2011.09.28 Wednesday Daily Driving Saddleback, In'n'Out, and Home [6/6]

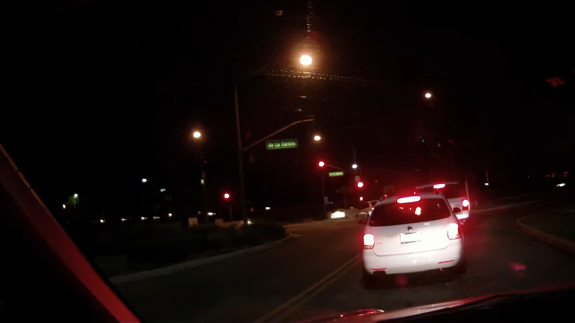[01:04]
one more lane, I could go right instead of waiting for all these fucking assholes who want to go left.